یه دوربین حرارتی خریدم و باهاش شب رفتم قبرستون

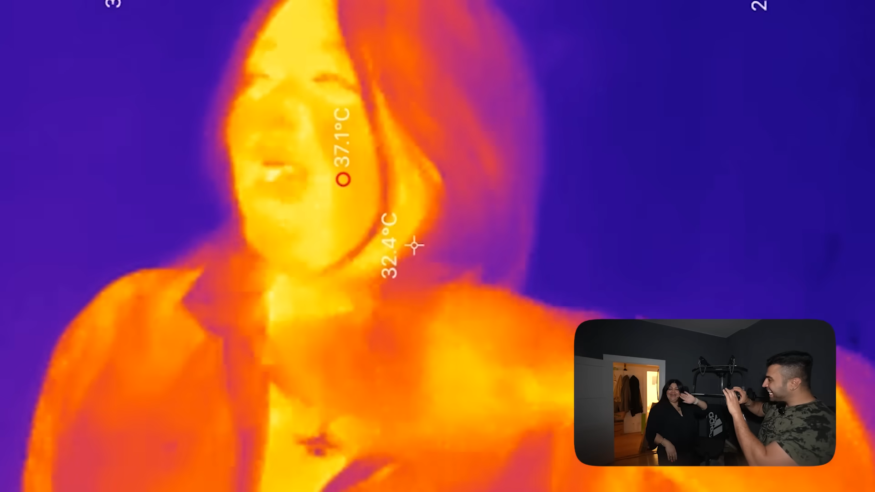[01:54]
ببین بدن یک انسان رو چیزیری داره نشون میده قسمت هایی که لباس تنته یه ذره مشکی
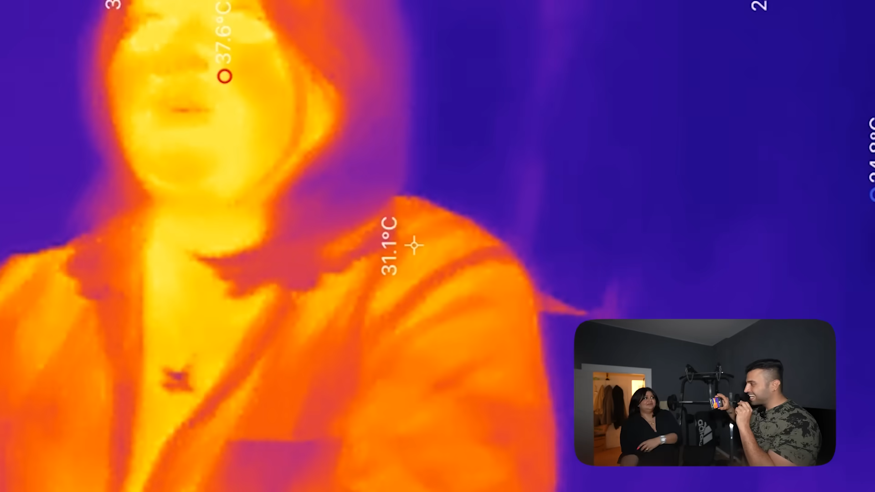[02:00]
On screen: spot 31.1°C, max 37.6°C
ترن
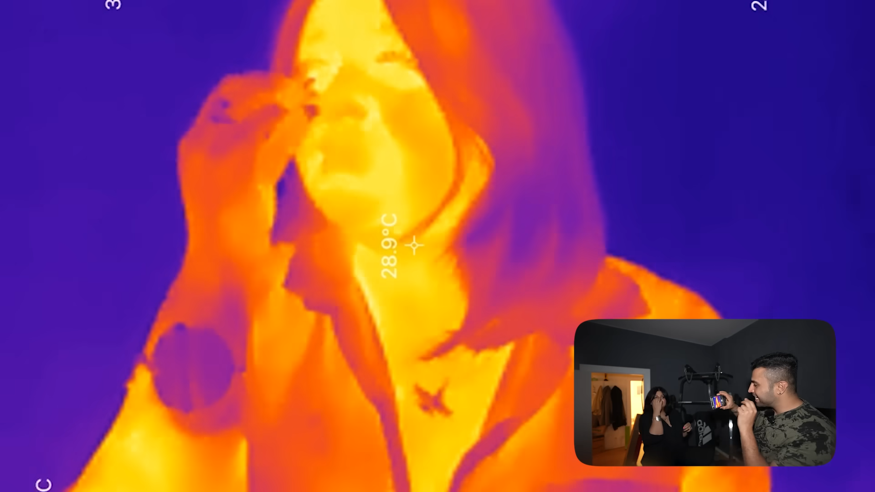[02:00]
قسمت هایی که صورتت و لباس نداره پوستت خیلی نورانیه چون که دمای بدن خوب خیلی زیاده
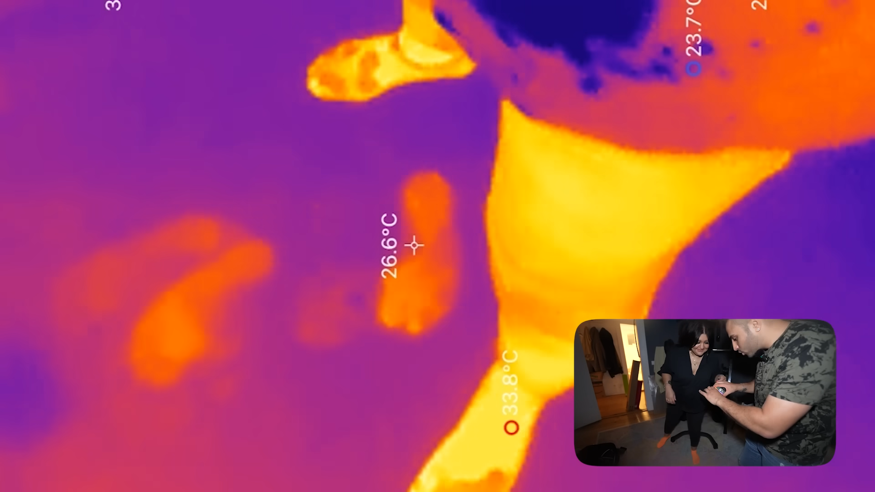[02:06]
On screen: spot 26.6°C
جاپات معلومه رو برو جوان من رو برو بچه جاپاش
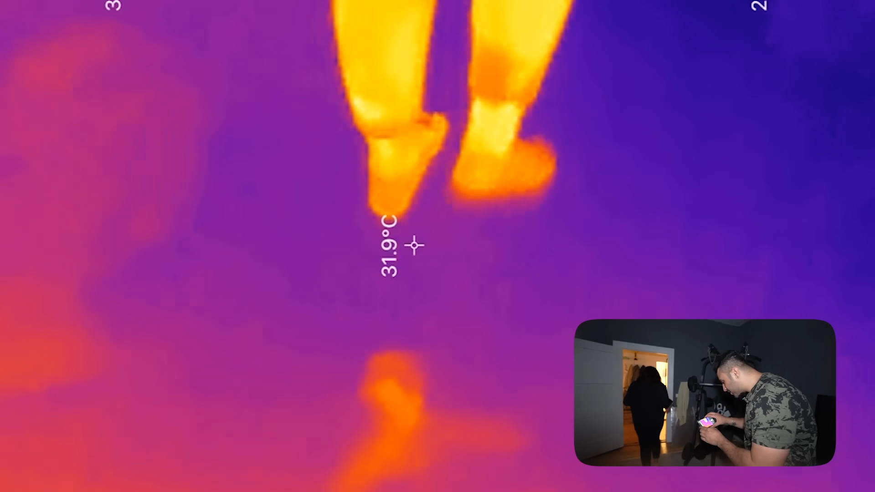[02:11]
On screen: spot 31.9°C
معلومه ببینید با دوربین معموله یک کنی چی جوریه اصلا قالیه
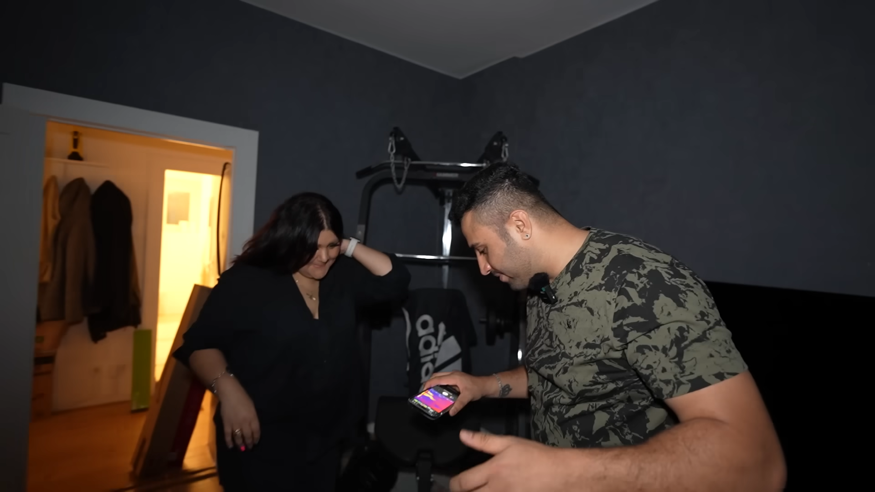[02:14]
ولی الان را برو با دوربین حرارتی جاپات معلومه
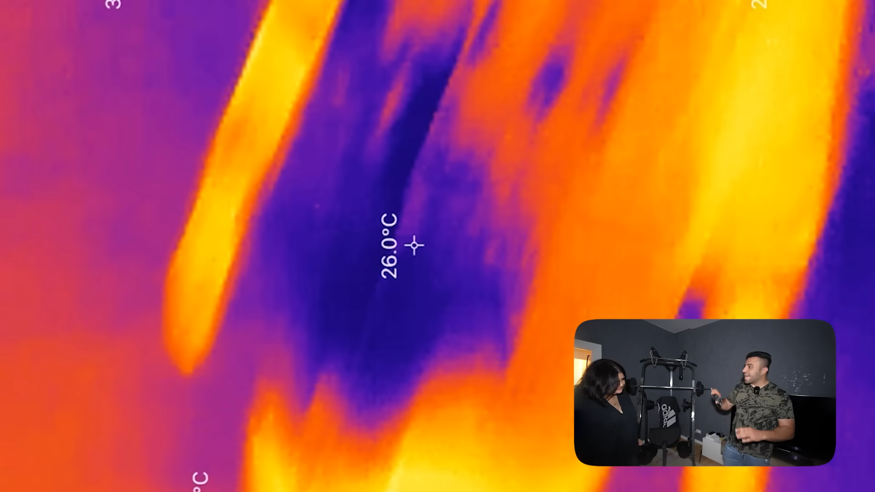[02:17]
On screen: spot 26.0°C
حرارتت به زمین وارد میشه رد پا میذاری
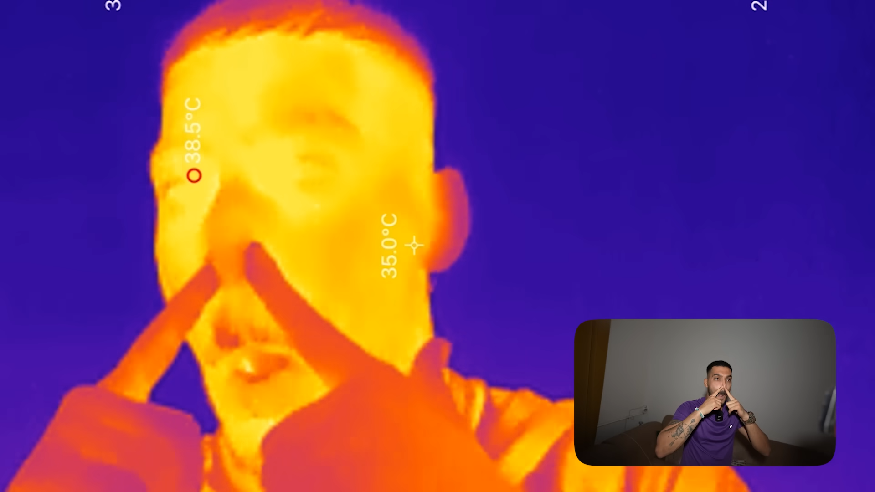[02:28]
قیافه ای آرمانو میرید دماغت جد قرمزه
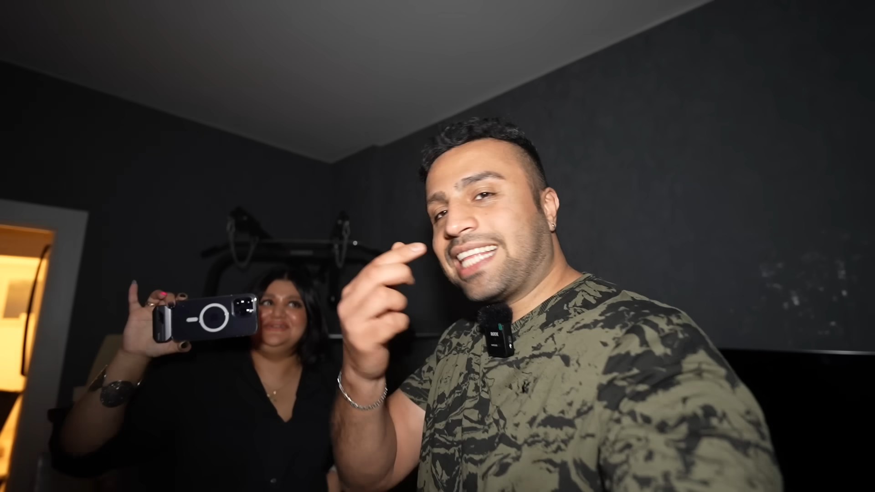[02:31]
دماغو که اینجوری فشار میدی خب گرم میشه دیگه چون استقاک داره
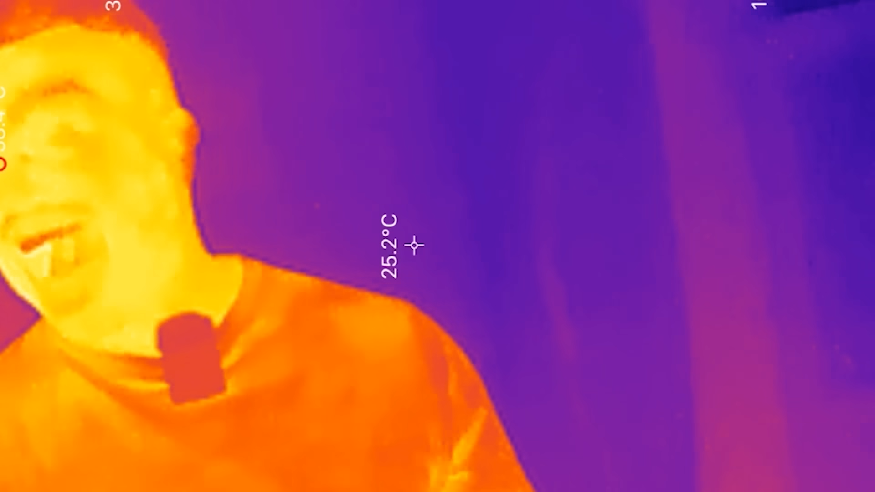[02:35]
On screen: spot 25.2°C
از لر فکرشو نایی میکردم که یه دوربین حرارتی به این کچیکی
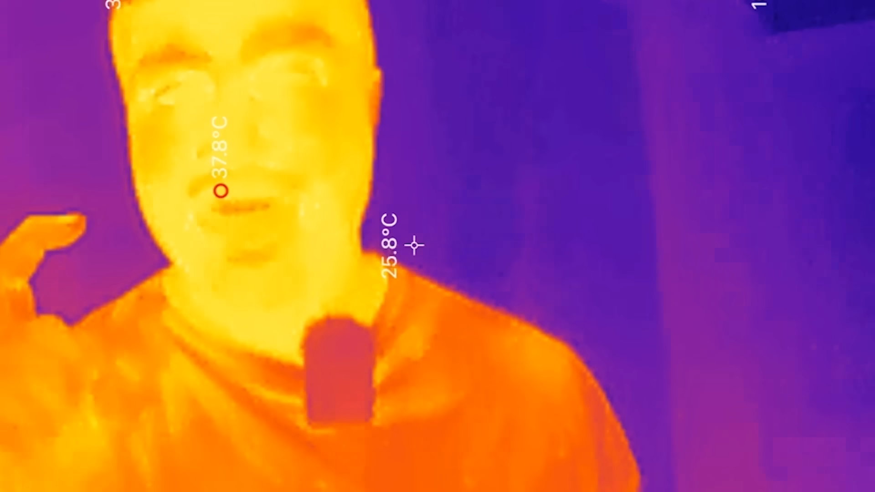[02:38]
که برای گوشیه اینقدر خفن باشه
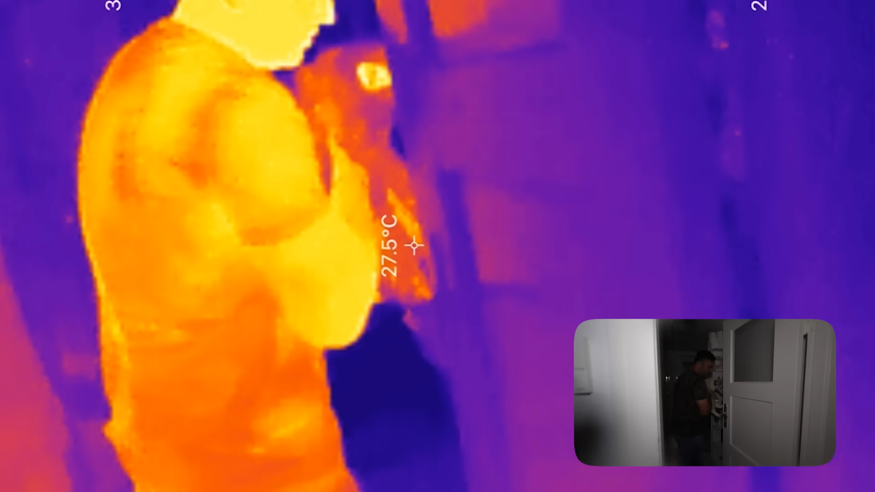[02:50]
On screen: spot 27.5°C
بایی ببین حرارتی چقدر خف یه دیف اینجور
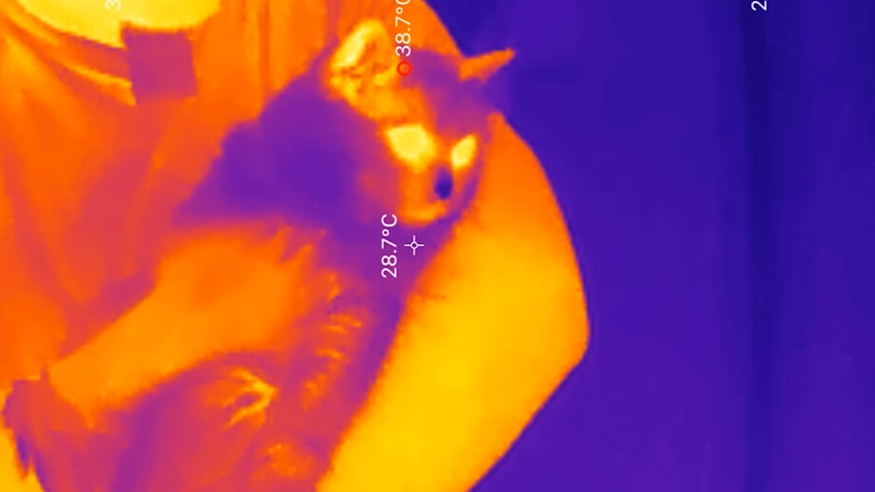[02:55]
On screen: spot 28.7°C
که گوگلی چی روی خواهد حرارتی بالاست
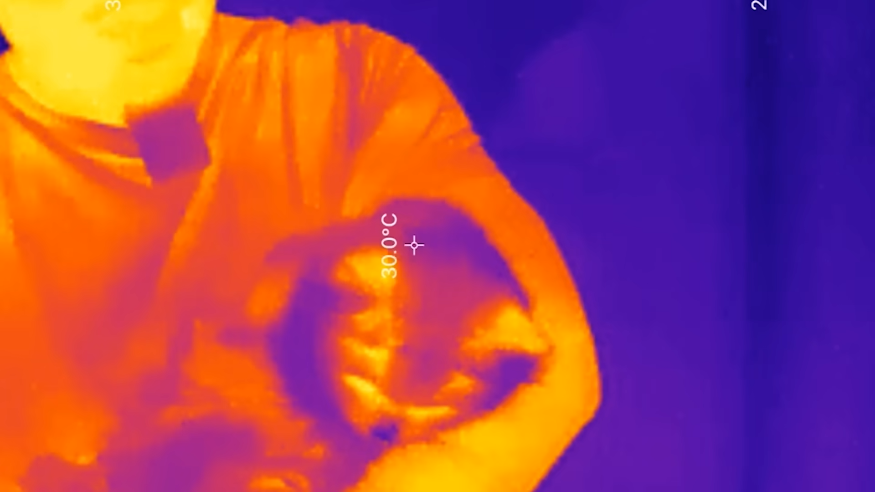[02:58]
On screen: spot 30.0°C
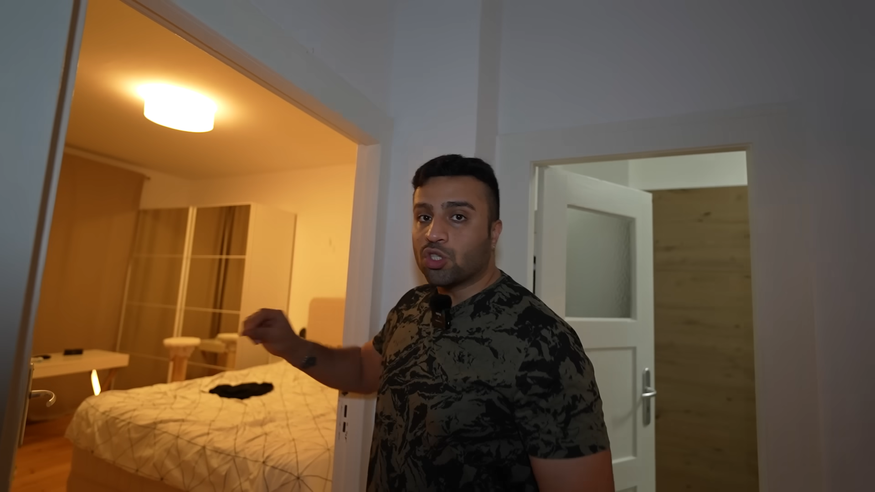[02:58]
اینجا اتاق خوابه و چرا همون تقریبا چند ساعتی هست که روشنه
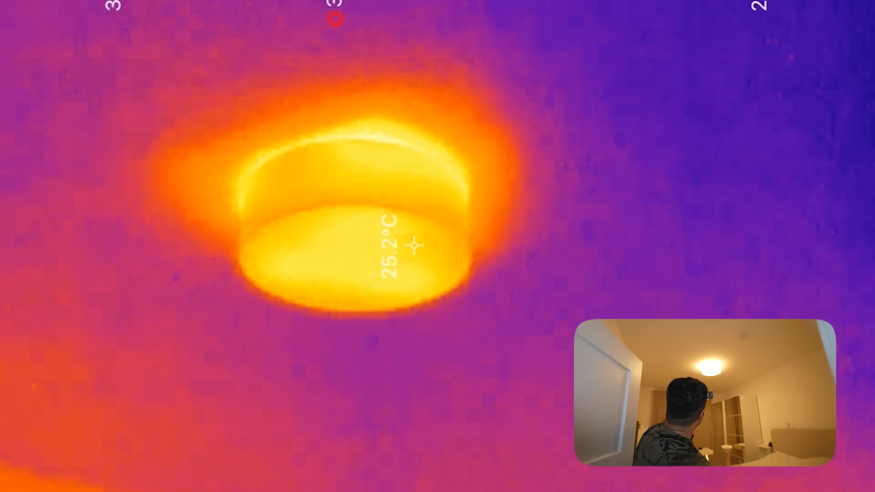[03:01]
نور که روشنه اینجوریه حالا من نور خاموش میکنم ببین همچنان گرمه میبینی
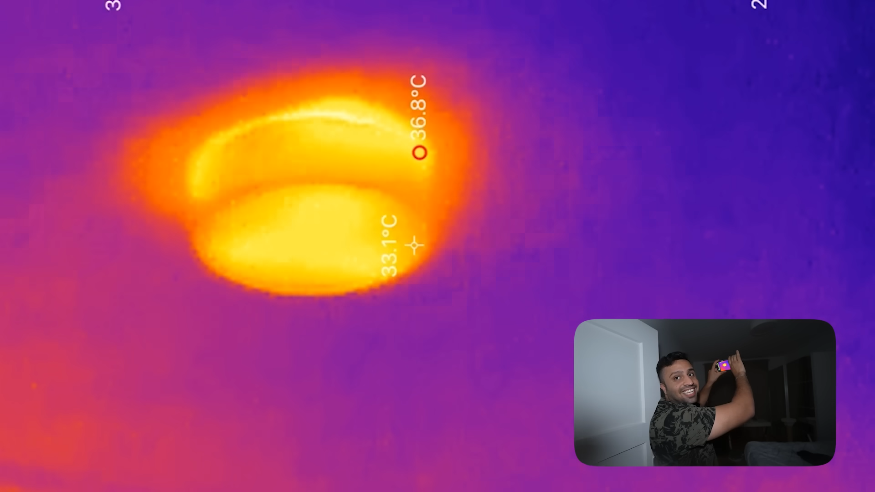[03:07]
On screen: spot 33.1°C, max 36.8°C
بسیار نور خاموشه ولی هنوز گرم اصلا هیچ تفاوتی نمیمیرم گاخن انا روشنه